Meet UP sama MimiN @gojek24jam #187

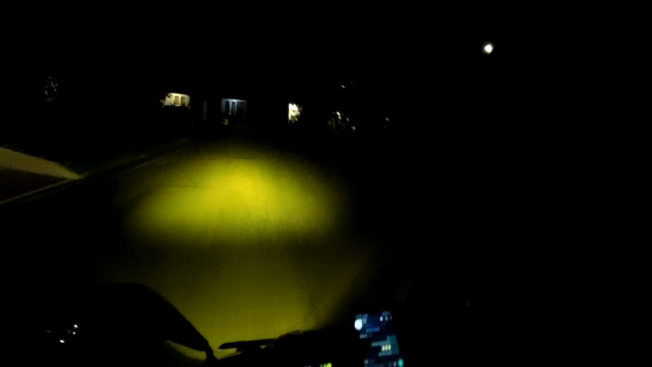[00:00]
Selamat malam, hari Kamis 16 Juli 2020
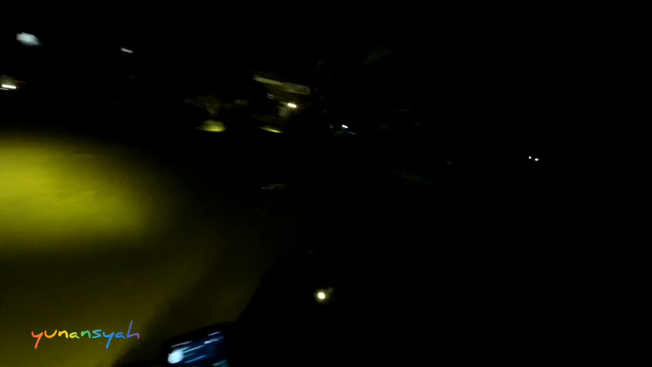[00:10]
Jam 9.25 daerah The Green, Blossomville Ini kita abis ini mau ketemuan
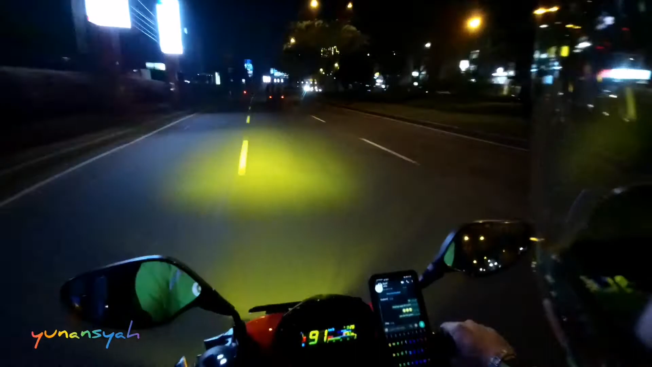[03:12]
ke lampu merah nyampe lampu merah langsung meliki bolang ya kan kalau kiri boleh langsung tinggal satu lagi tuh lampu merah bisa putar nggak kalau nggak ya bisa ditutup kita putar baliknya